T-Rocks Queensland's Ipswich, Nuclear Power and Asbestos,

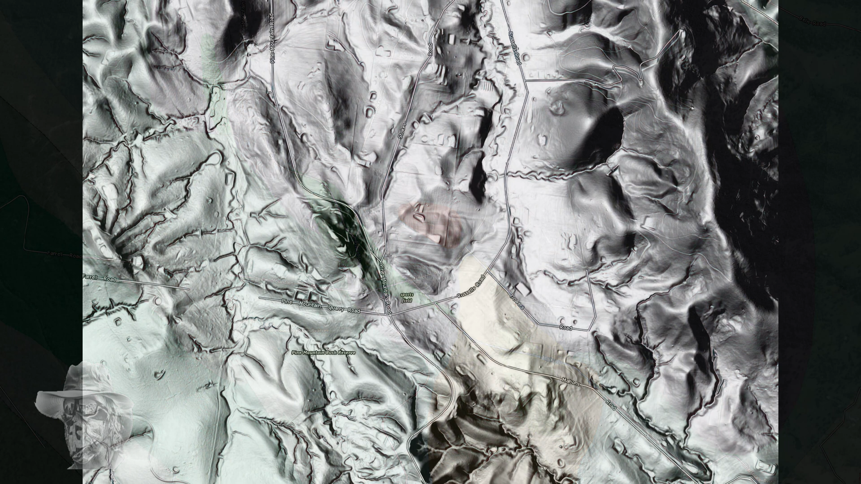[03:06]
interesting lidar there because it ports out the range And
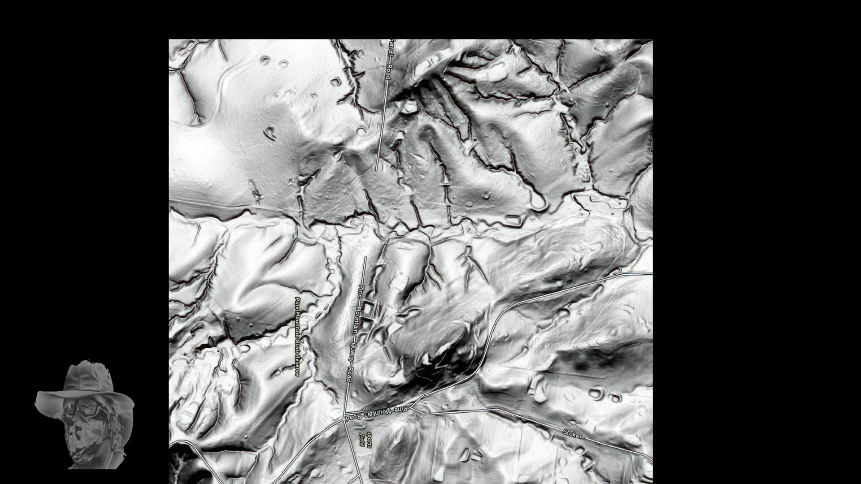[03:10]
that was until I started looking
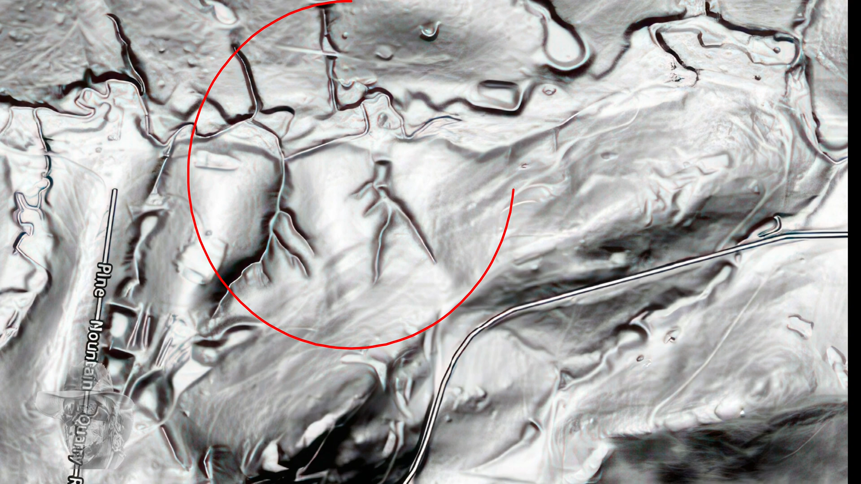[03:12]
and I saw the dancing girl in the lidar And when you go to the 3D, it's even more visible
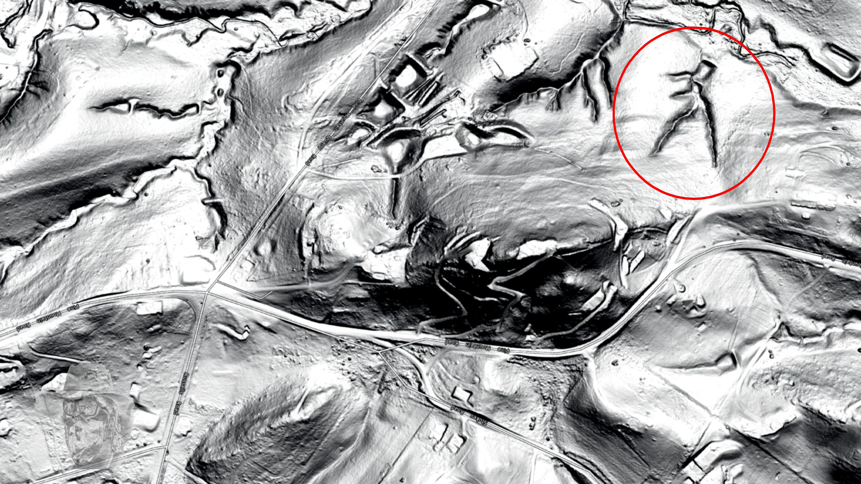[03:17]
So we'll just spin this around a little Once you see it, you can't unsee it,
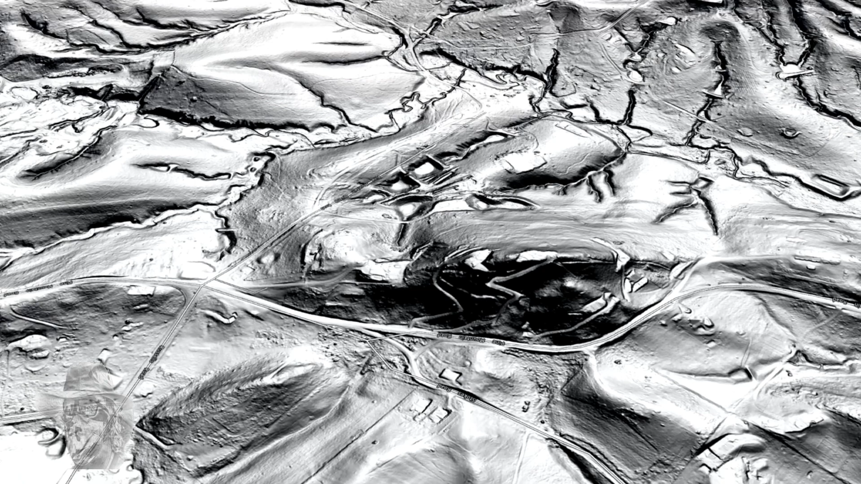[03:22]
it drives you nuts It's totally invisible If you go back and have a look in the satellite photo,
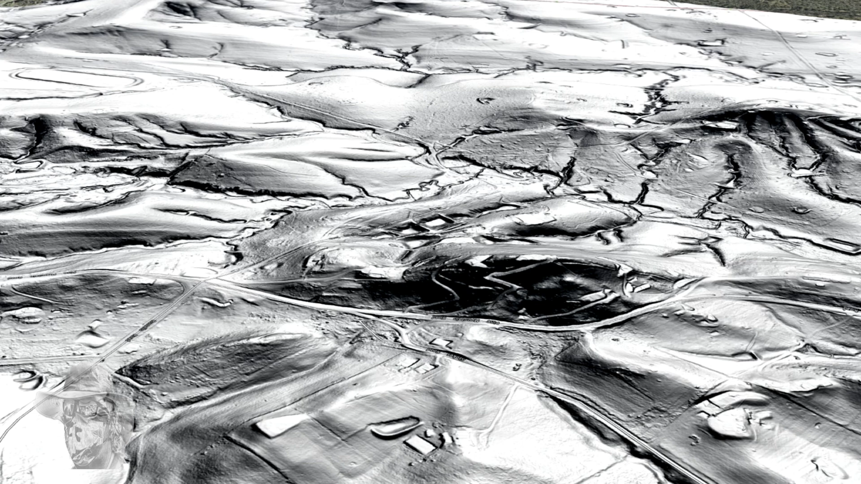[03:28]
you can't see that at all It shows the advantage of lidar So here's this little range,
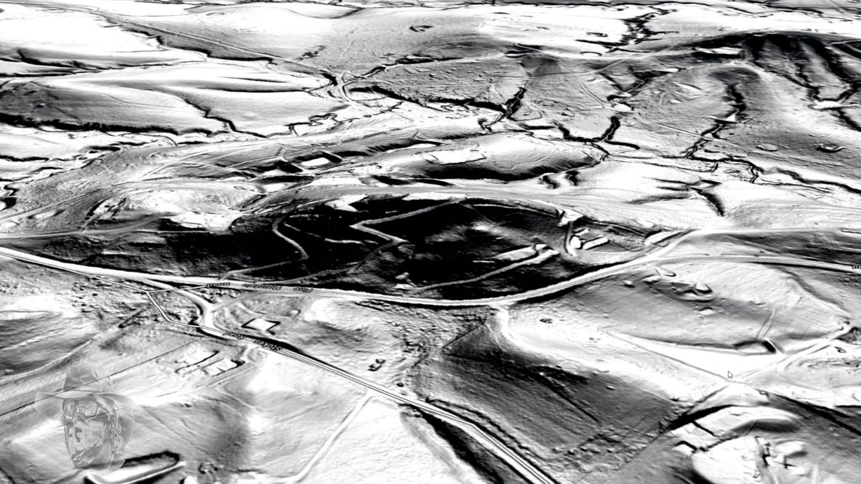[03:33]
this is pretty much all serpentinite in this range And it's got a lot of houses built on it Yeah, so you can't go in there really You can probably walk up those driveways But you're probably sick of the doggone deer
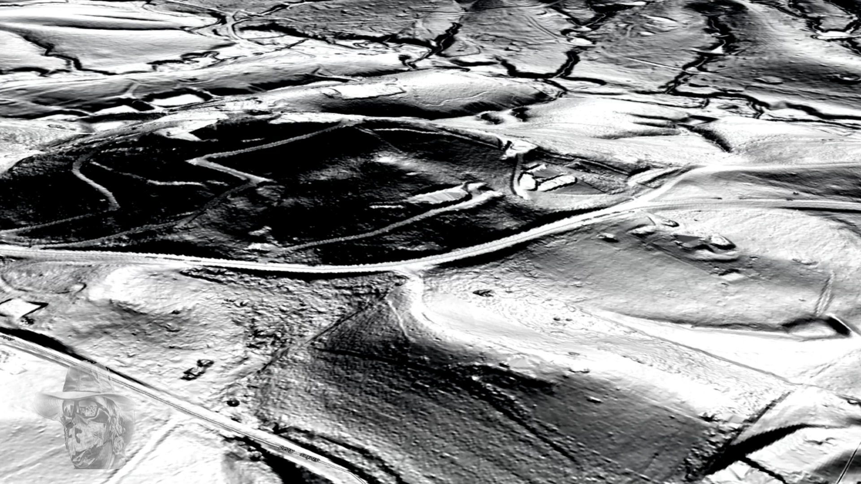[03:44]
And this little cutting along here right in front of us now That dark area,